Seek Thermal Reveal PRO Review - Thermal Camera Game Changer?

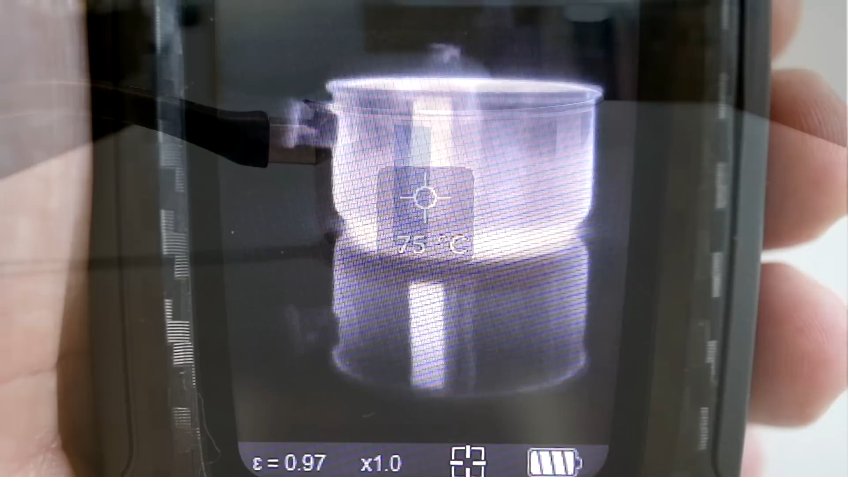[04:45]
On screen: spot 75°C
You can see here that the tape emits more heat than the shiny metal surface of the pot.
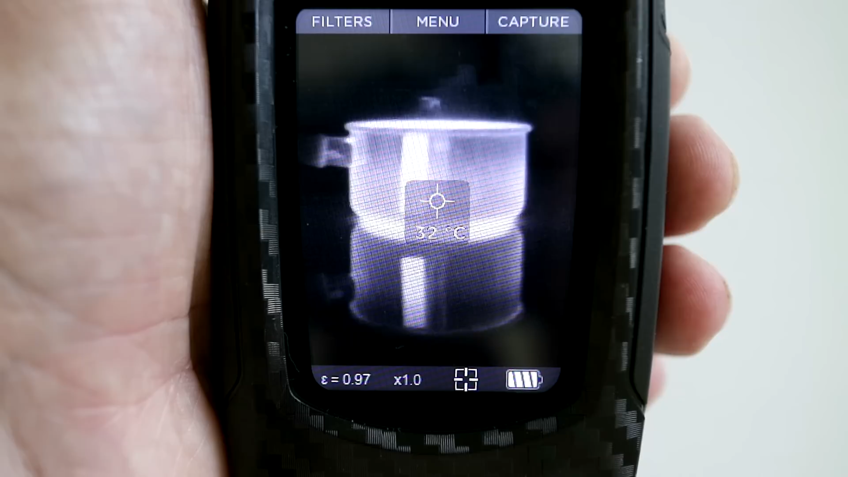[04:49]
On screen: spot 32°C
That's because the emissivity of the tape is different to the emissivity of the shiny metal even though their actual temperatures are the same. This phenomenon can make it hard to get accurate readings.
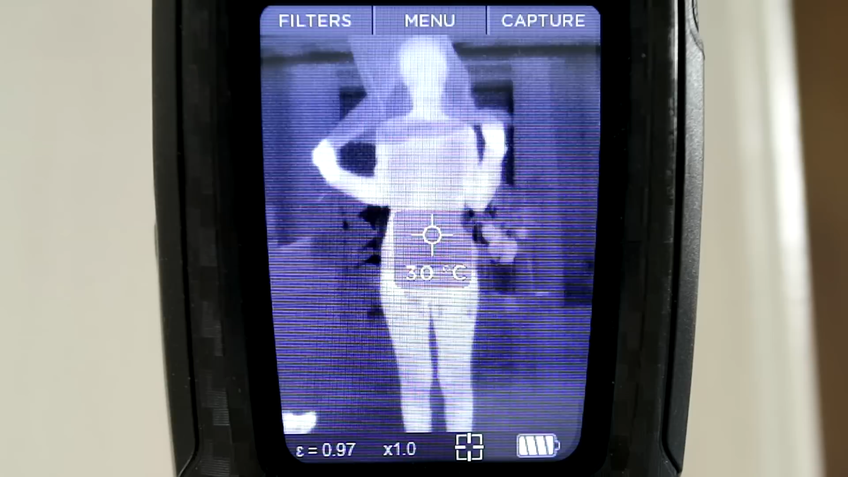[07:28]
I made some interesting observations during my time with this.
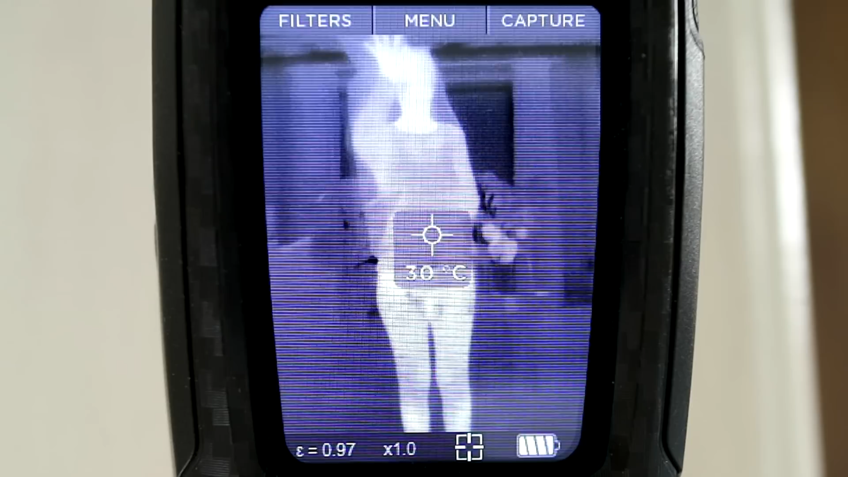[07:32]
Like that some materials like dark plastic bags are completely transparent in the thermal realm.
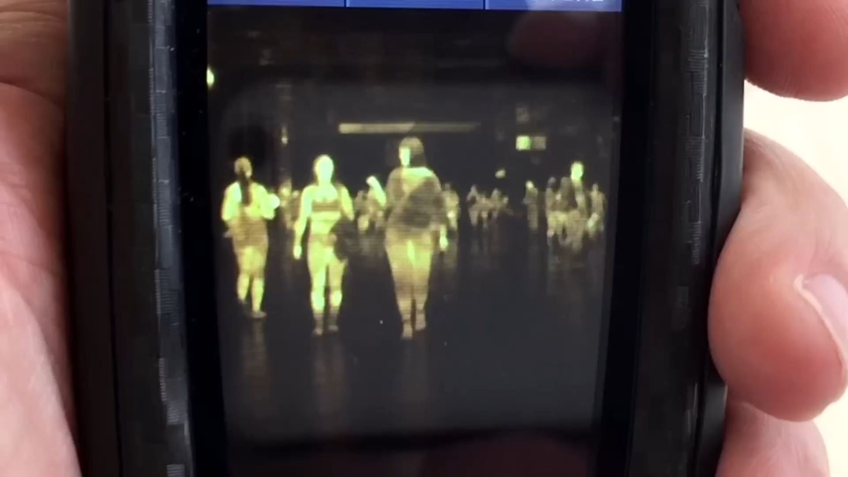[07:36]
Even some fabrics and clothes are see-through with thermal giving a sort of x-ray vision.